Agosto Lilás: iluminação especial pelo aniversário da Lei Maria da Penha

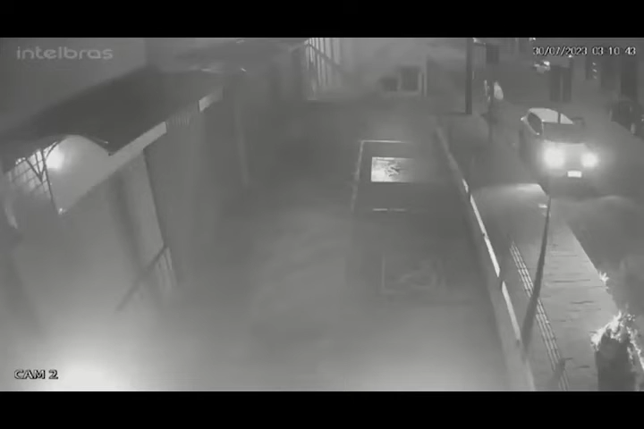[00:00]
O estupro da jovem de 22 anos, que foi deixada pelo motorista de aplicativo